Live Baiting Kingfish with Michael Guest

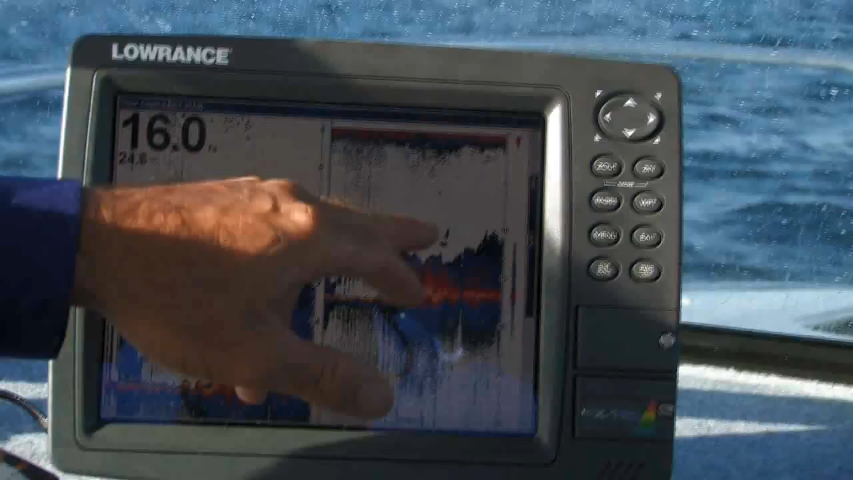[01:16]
we can even see a couple of fish possibly sitting above the bait, which is always a good sign. When you're in the bait grounds and you're jigging your live bait, if you've got a live bait rig ready to go, it doesn't hurt to drop it down.